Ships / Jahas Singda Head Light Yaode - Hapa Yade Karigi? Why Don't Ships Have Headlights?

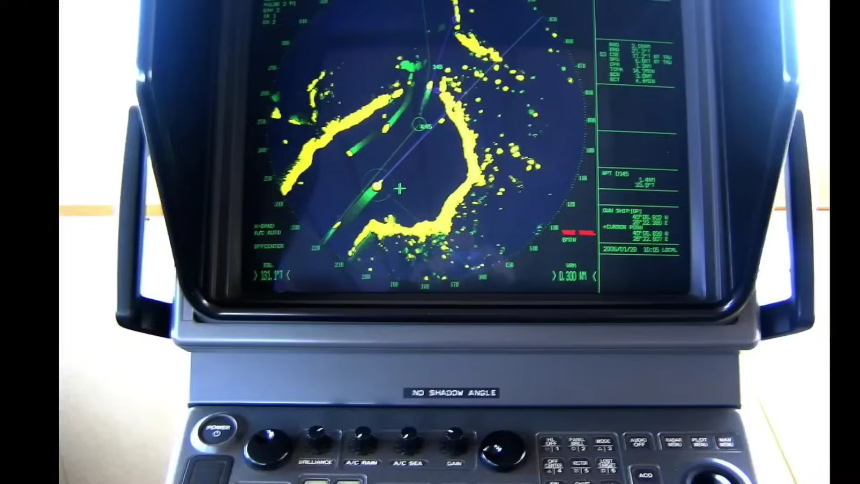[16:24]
Kilometer kya amap na le wang fanggi environment fao ba scan daudu na yam na akuret li miyap tau ba yang tokpang amali masi kudamoy
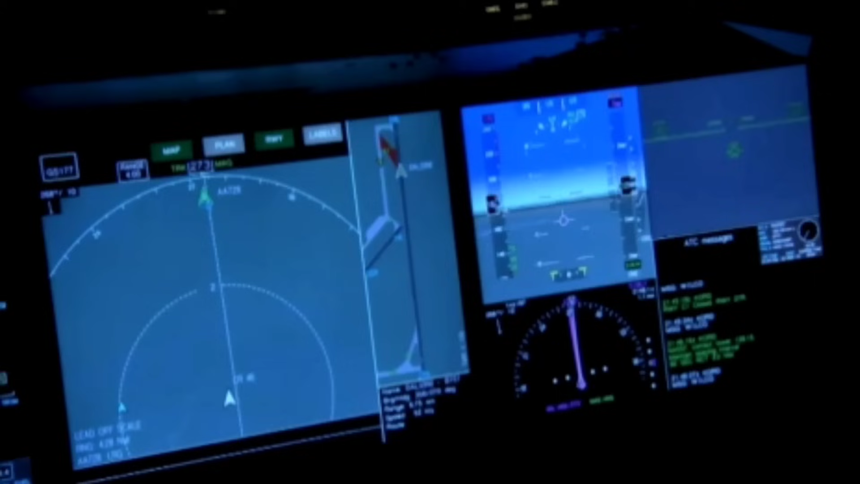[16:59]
amadhi makwe ki akwe bta liwa ship singh real time position bu taak pada yam na chobu matiing paangin. Atopo ship amadha kwa yadigay na sijana ba si radar technology ni.